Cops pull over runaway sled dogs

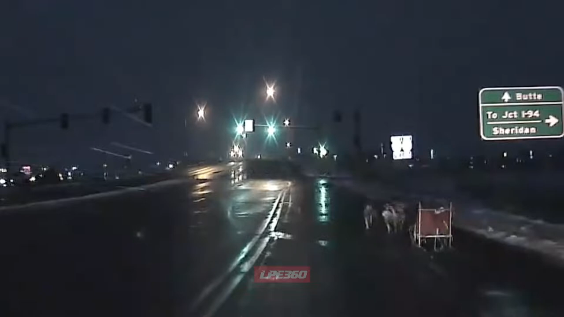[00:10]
398. Myself and 430 are going to be at the South Billings Boulevard overpass trying to stop a dog sled with no rider.